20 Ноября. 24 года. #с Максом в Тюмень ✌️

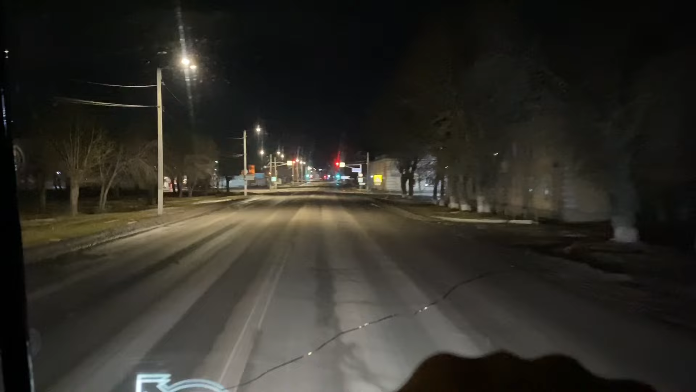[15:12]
Смотрите, здесь с правой стороны какой красивый дворец культуры будет.
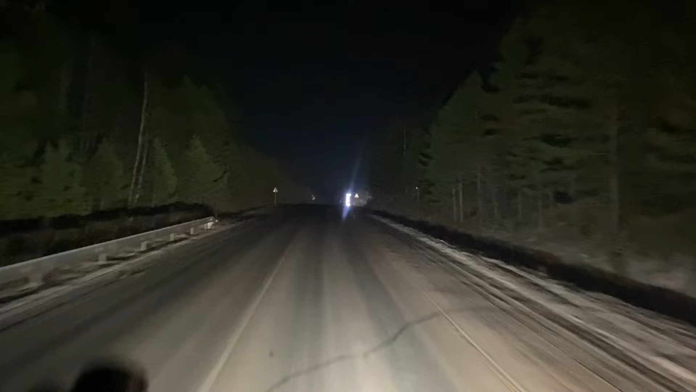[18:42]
Ну что, осталось время, так, время у нас 1:06 утра, 18 километров до аэропорта Рощино осталось.
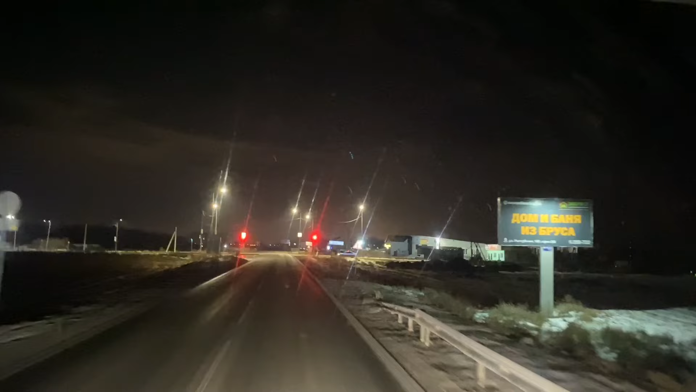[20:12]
А это как раз и светится аэропорт Рощино.
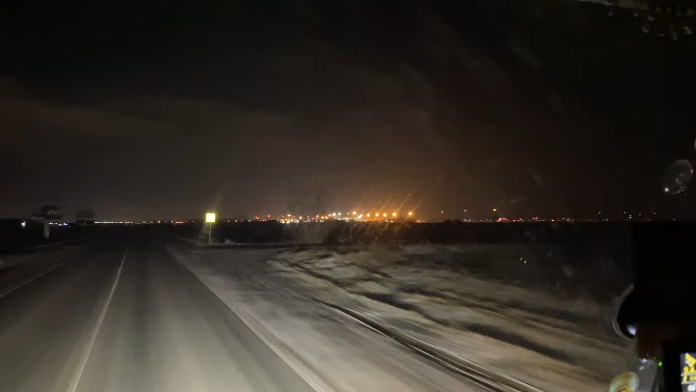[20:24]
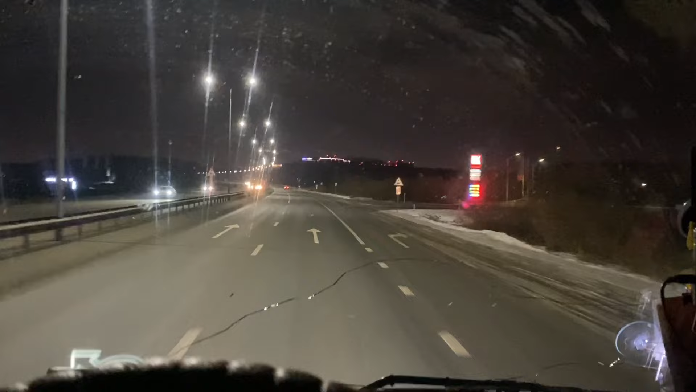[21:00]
Дороги в Тюмени. Смотрите, впереди железнодорожный переезд. Скорость. Это привычка ебаная, 60. Короче, я по легковой. Даже вот знаю, что нормально. Обратите внимание. Всегда пристегиваюсь. Блять, как начал на грузовике работать, нахуй постоянно не пристегнуты на свежем. 60. Переезд. Просто вообще. Кирова знает, с чем связано, блядь.
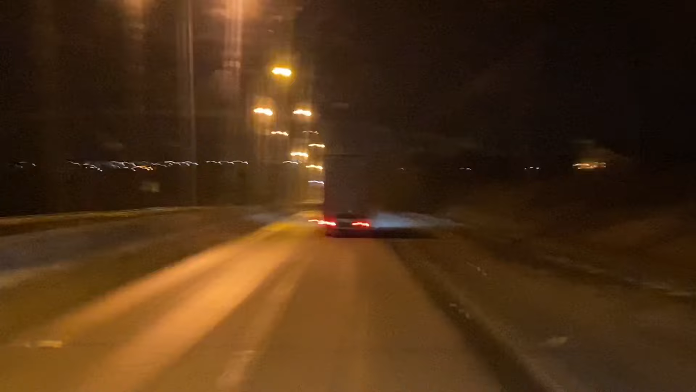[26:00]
Смотрите, как красиво вдалеке Тюмень светится.
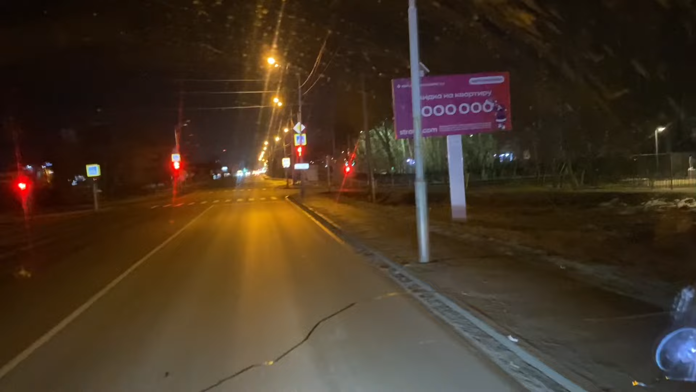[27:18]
И вот не доезжая кругового движения, будет место, где покушать.
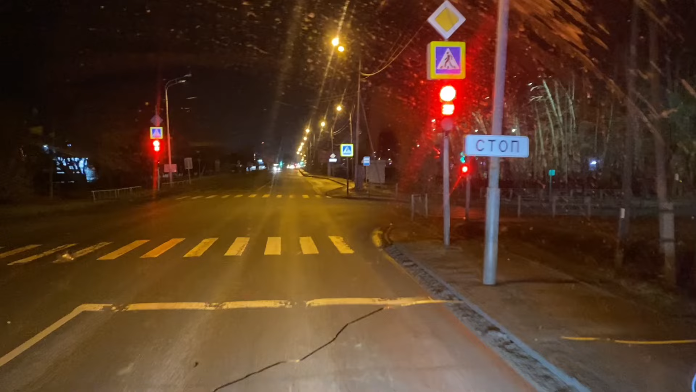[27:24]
Узбекская кухня, я там всегда кушаю. Она работает круглосуточно. Вот этот участок дороги мне не совсем здесь нравится. Почему? Потому что здесь, ну, все двигаются в две полосы, но вот именно когда едешь в сторону кольца, то есть в сторону улицы, какой там улицы, в сторону выезда получается, да, из города, если прямо ехать по кругу, там выезд на Тавду,
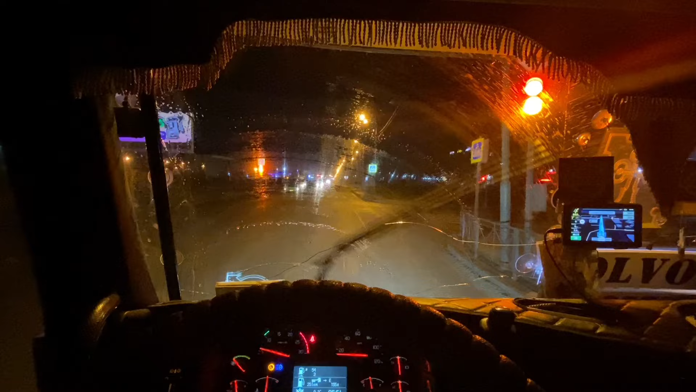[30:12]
Сейчас я покажу, где надо. Где можно покушать. Прям, блин, вкусно у них там. Лепешки они в тандырной делают. Я вот лагманчик брал. О, какой лагман вкусный. А чай-то какой вкусный у них узбекский. Прям чай вообще. Закачаешься. Вот как раз мы проезжаем. Вот здесь вот получается. Ну да, торговый кафе.
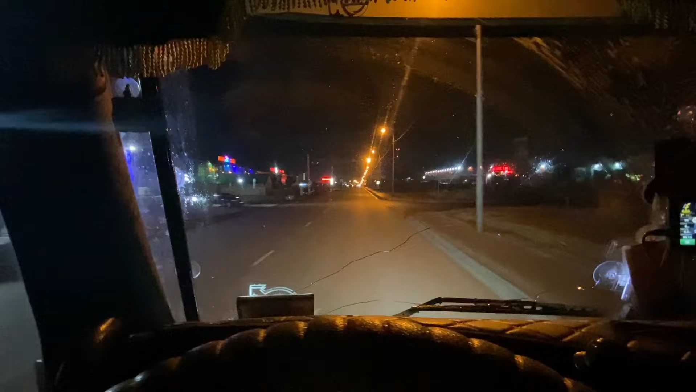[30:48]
Кто там, блядь? Танц этот. Ну все правильно. Танцзал на Щербакова. Щербакова это улица. Красавчик. Все знаю. Вот она, 24 часа.
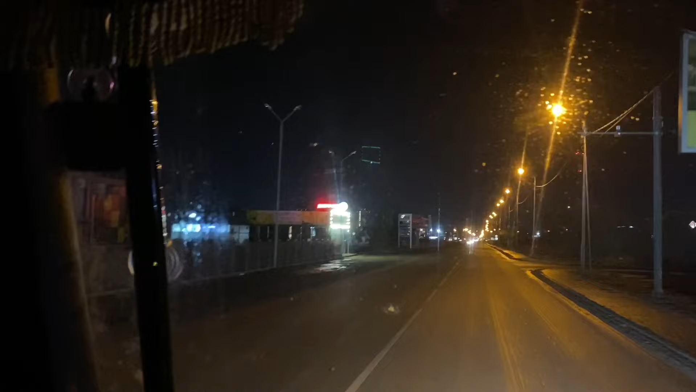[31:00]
Согдиана. Согдиана, узбекская кухня.
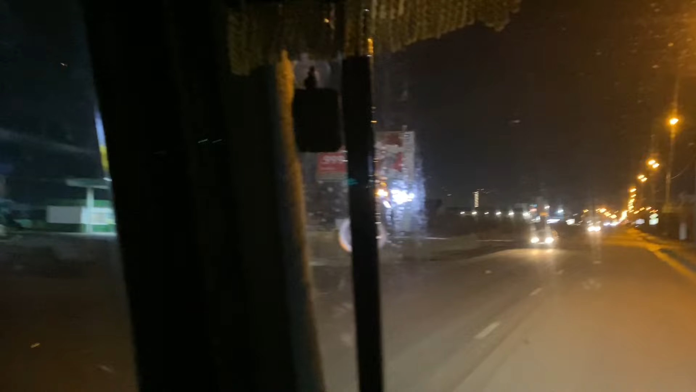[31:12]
Поэтому вот туда и кушать нужно. Хорошо там кормят. Прям можете даже не думать, а заезжать.
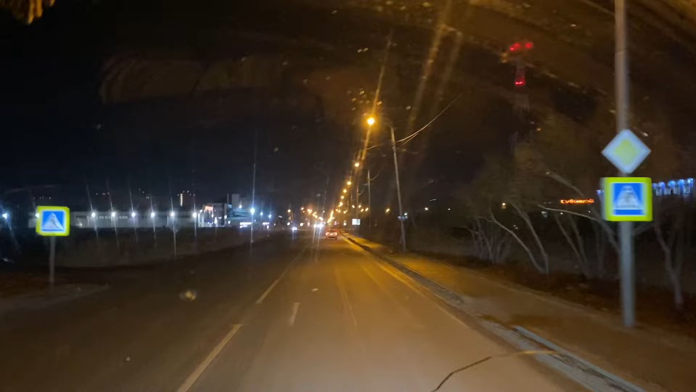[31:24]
Моя личная рекомендация Димаса из Тагила. Через 250 метров круговое движение. Второй съезд. Ага. Бережанский тракт прямо после кругового. Мне вот на Тимофея Черкова. Черкова, Черкова. Не знаю. Круговое движение. Не знаю, это правильно. Чехова или Чаркова. Ну, короче, мне туда.
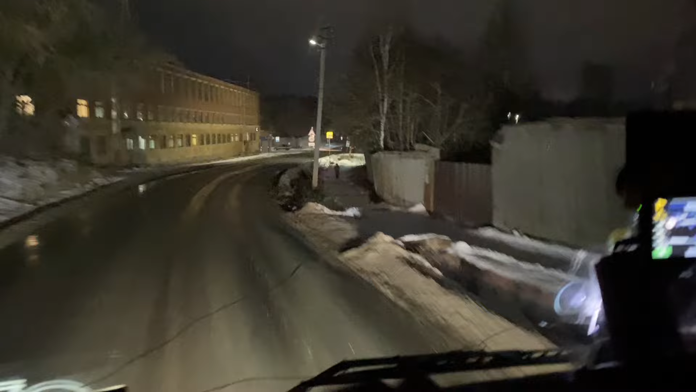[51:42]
В 7 вечера мы уехали в Тюмень. А в Тюмень мы приехали в 6 утра. В связи с погодными условиями, со всем остальным, 6 утра. Поверните
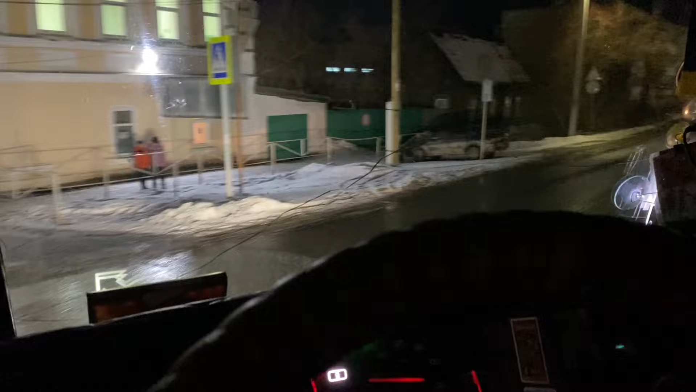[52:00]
направо. В 7 утра мы проснулись, по 8 утра мы заехали на разгрузку. Ну все, разгрузились, и вот едем. Сейчас вот дорога уже ничего стала, но там местами-то было, конечно, прям неприятненько. Колея, гололед.
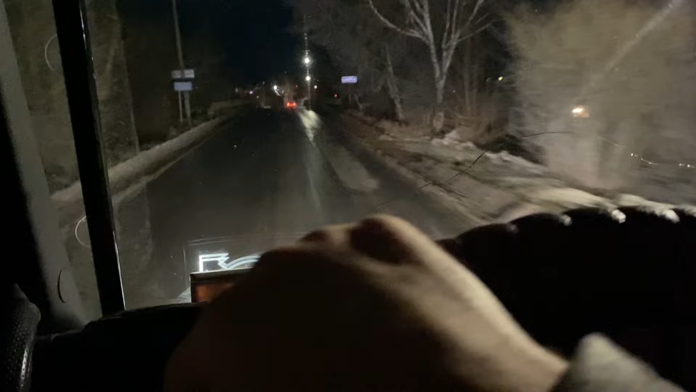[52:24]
Очень, короче, это самое. Прям был. Не очень приятно. И очень хочется спать. Ну а что тут осталось? До базы осталось, получается. У нас 51 километр, поэтому, ну, ничего, нормально.